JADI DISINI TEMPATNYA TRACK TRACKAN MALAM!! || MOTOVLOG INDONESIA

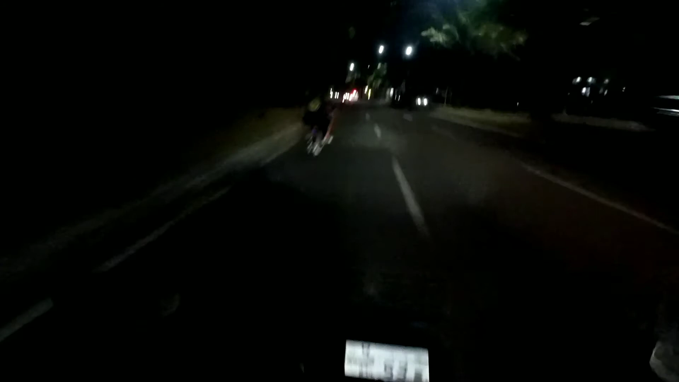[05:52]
Gila, enak banget ini ya jalan. Jalan lapang kosong ini mau orang apa sih anjay.
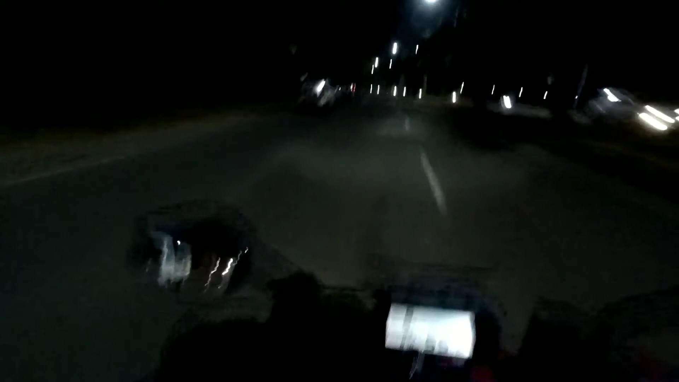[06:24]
Aduh, jalanannya tambel-tambelan, kampret. Ini kalau sore rame nih sini, cuy. Set. Ngapain coba? Aduh.